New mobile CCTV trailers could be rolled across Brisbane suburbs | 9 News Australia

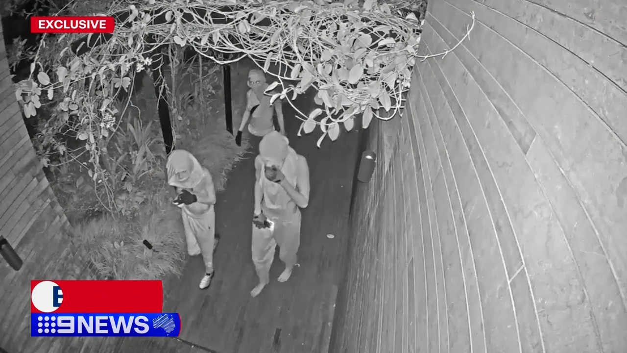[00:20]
A Hamilton Street targeted by repeat youth offenders. Scaling walls, climbing onto balconies.
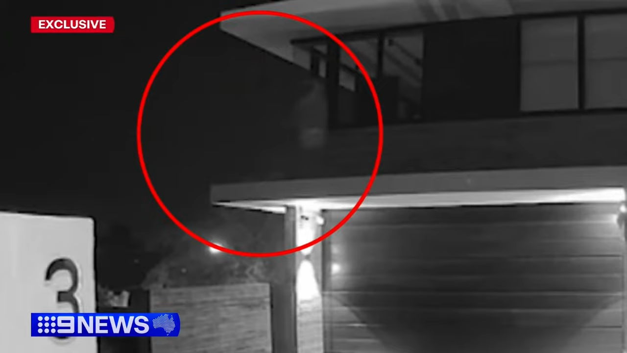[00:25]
Chris's home just three weeks ago, hit by teens behind the wheel of this stolen Audi,